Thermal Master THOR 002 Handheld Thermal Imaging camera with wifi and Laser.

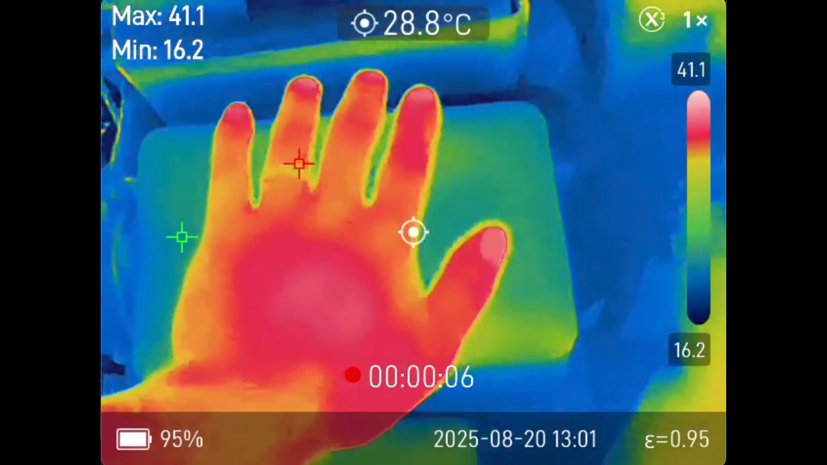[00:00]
On screen: spot 28.8°C
Welcome back fellas, I think everybody should be able to see own heat signature
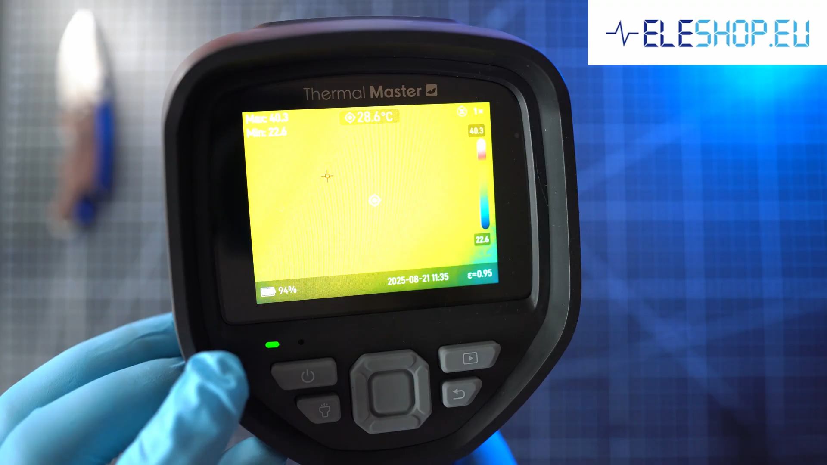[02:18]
On screen: spot 28.6°C
Once camera initialized, green LED appears under the display. Boot up took exactly 21 seconds. I guess you have to wait for good things. Fairly easy display structure and fair response.
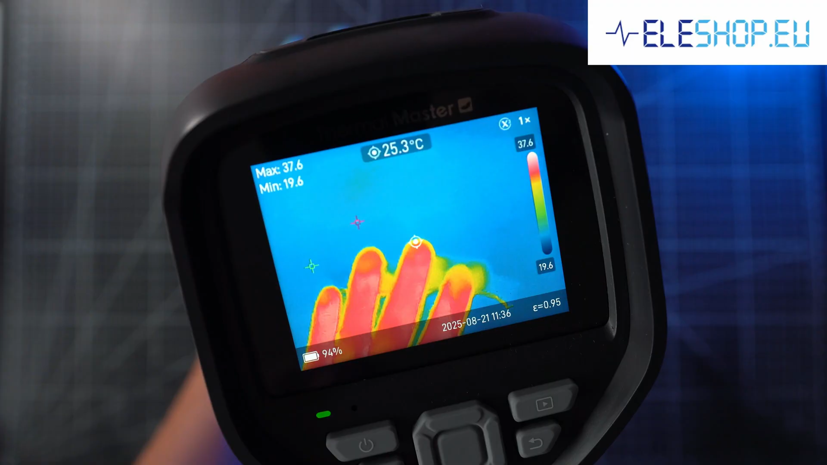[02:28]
On screen: spot 25.3°C
Let's see my heat signature left on desk.
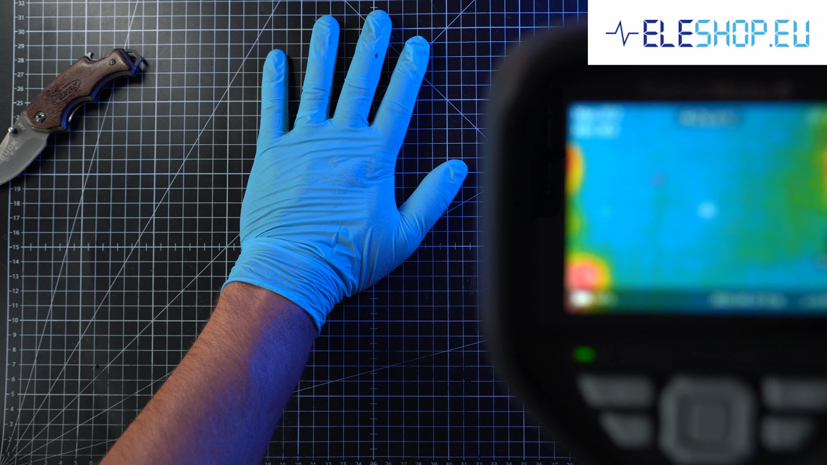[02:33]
Oh yeah, camera is sensitive for sure.
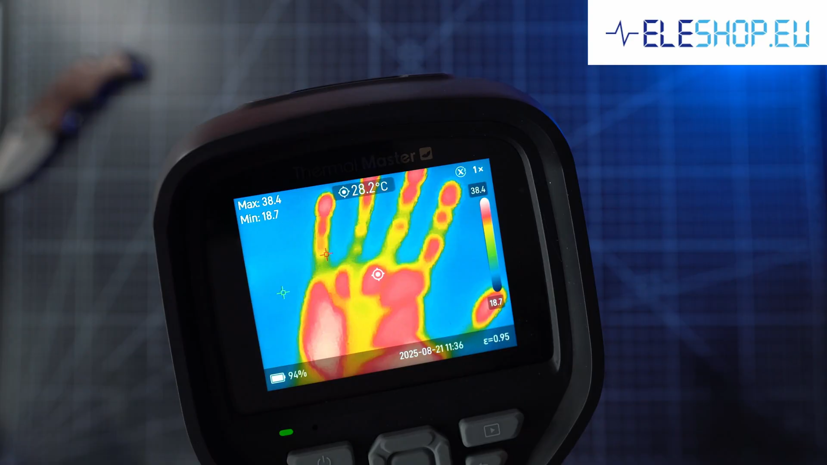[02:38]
On screen: spot 28.2°C
In quick settings, you can set markers on display.
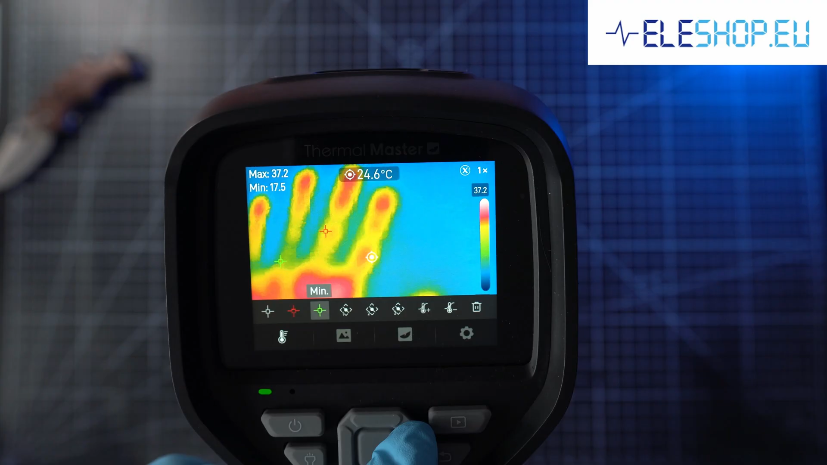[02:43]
On screen: spot 24.6°C
Next is image mode for infrared. Visual is just standard view.
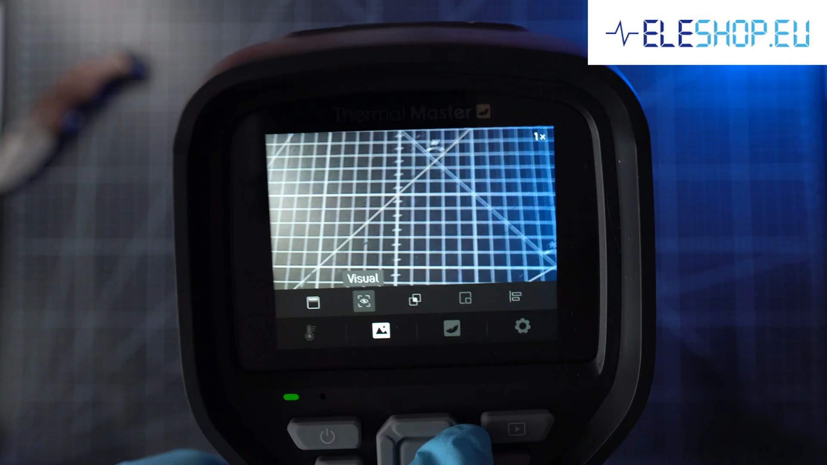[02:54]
Next is fusion, mix of two and picture in picture.
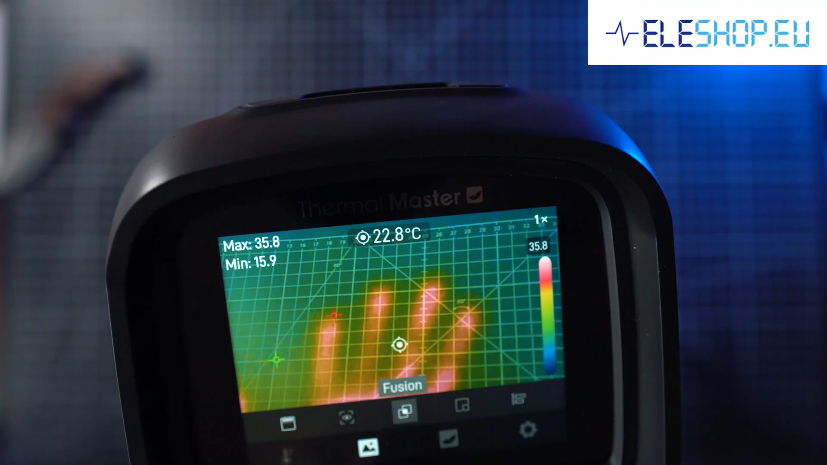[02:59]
On screen: spot 22.8°C
Also fusion mode can be aligned manually.
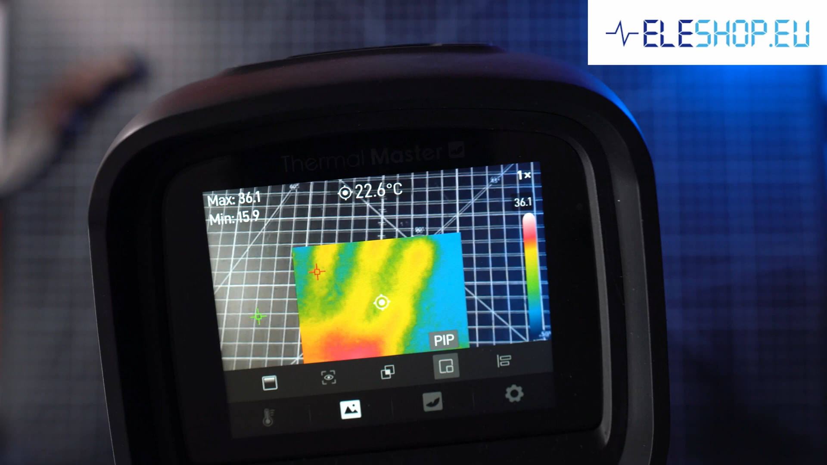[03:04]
On screen: spot 22.6°C
Next is palette for infrared view. White hot, black hot, lava,